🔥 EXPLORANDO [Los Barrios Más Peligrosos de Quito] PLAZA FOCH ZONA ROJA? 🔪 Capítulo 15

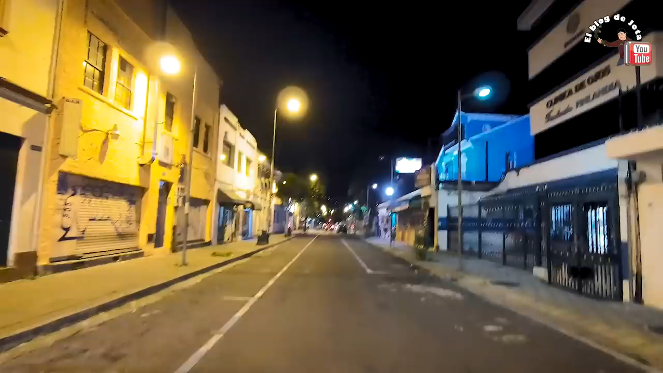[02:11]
los rótulos llamativos de las discotecas. Ajá. Ah, ya. Eso no es una discoteca, amigos.